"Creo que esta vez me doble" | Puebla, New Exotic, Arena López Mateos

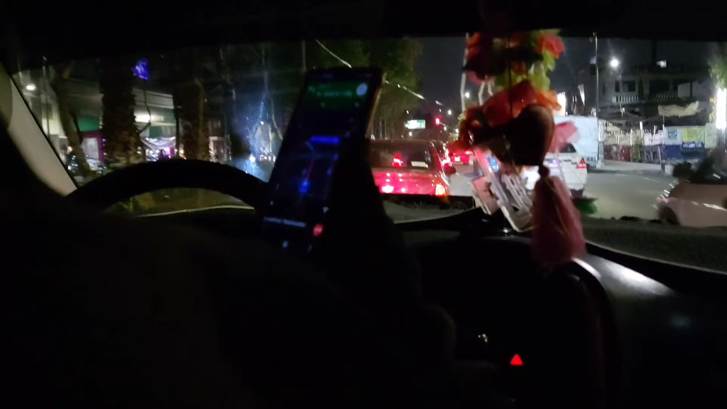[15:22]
Ay, no mames, ya me subió, ya me mandó 23 minutos esta mamada. ¿Me puedo ir por este, por el aeropuerto, güey?
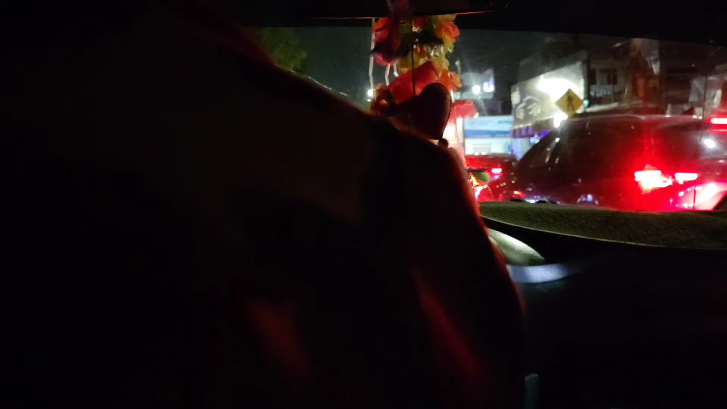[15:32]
Y agarrar así como si fuera para Sonora, pero meterme para agarrar el viaducto. Ajá, exactamente, güey. Es un puto tráfico, güey, valgo verga.
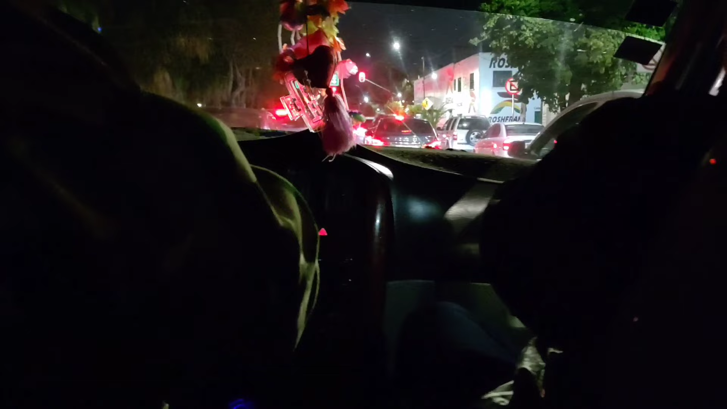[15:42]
Yo ese pinche semáforo ni avanza. Sí, güey. ¿Vamos los cuatro o nada más vamos tres? Ya está. ¿No sabía el mesero, el pinche estrella o no?